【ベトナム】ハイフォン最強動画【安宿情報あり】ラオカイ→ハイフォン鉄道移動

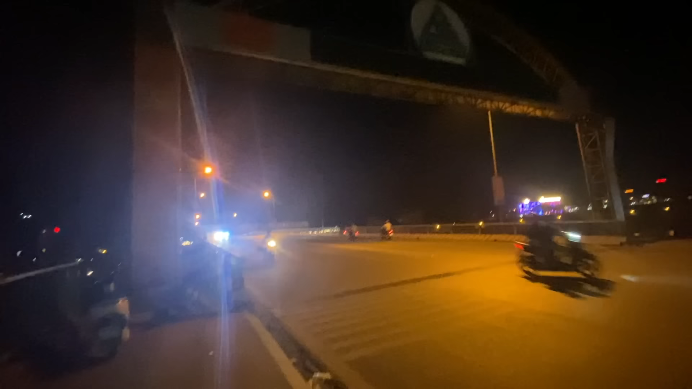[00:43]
ここから駅まではねおそらく30分ぐらいだと思います結構交通量多いんで気をつけますわ
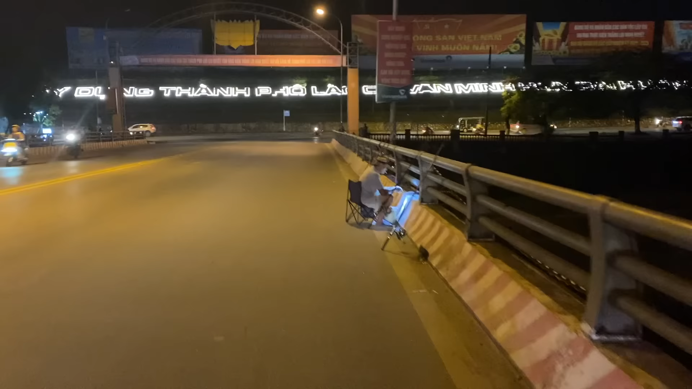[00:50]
ーなんか夜鶴してる人がいるサオ5本も出してます